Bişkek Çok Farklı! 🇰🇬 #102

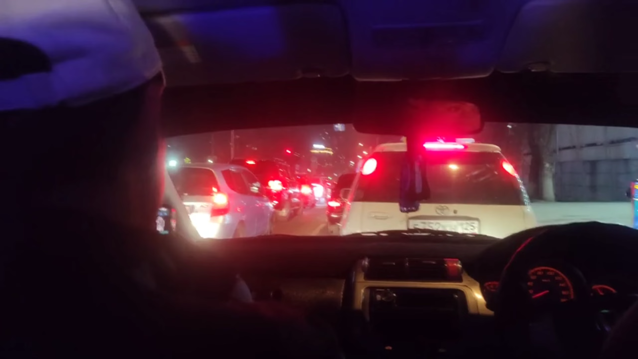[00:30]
Bayağı bir yoğun trafik var, ona dikkat ettim burada ya.